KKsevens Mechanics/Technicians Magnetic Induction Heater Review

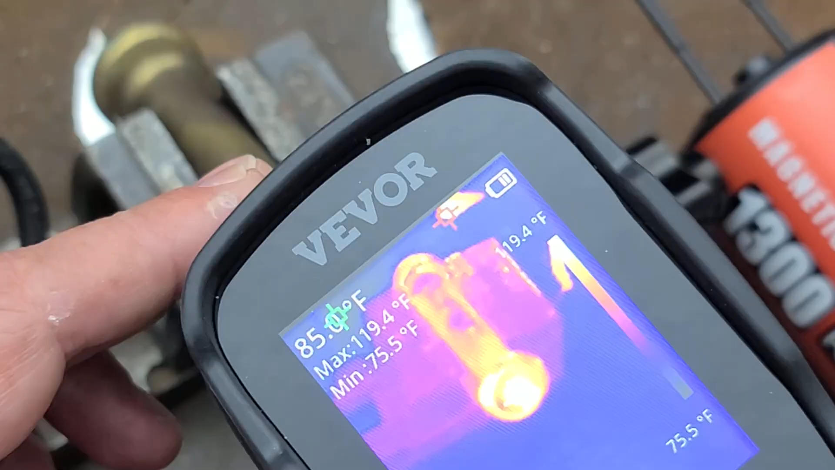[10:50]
On screen: max 119.4°F, min 75.5°F, scale bottom 75.5°F
I guess also the resistance of the material. But just about anything that's conductive can be induction heated. It's just magnetic materials are optimal. So I got that about 85 degrees. And I'm just going to hold this on for a few seconds here.
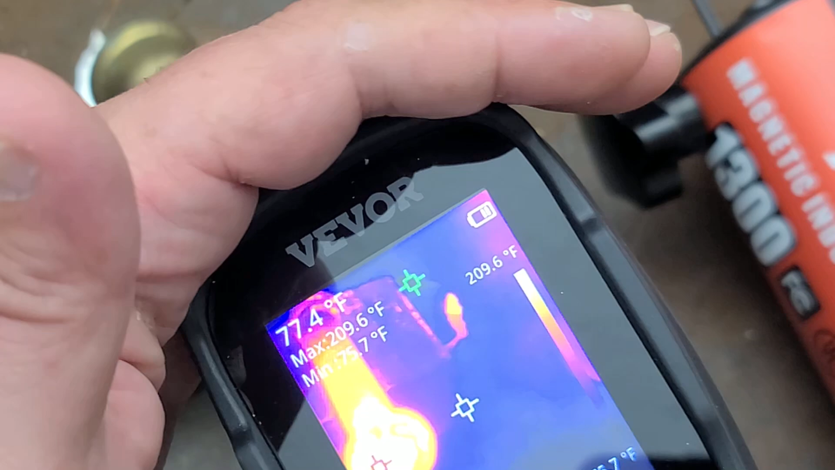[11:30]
On screen: spot 77.4°F, max 209.6°F, scale top 209.6°F
it's over 200 degrees. So in that short amount of time, I mean, it is inductively heating this non-magnetic material.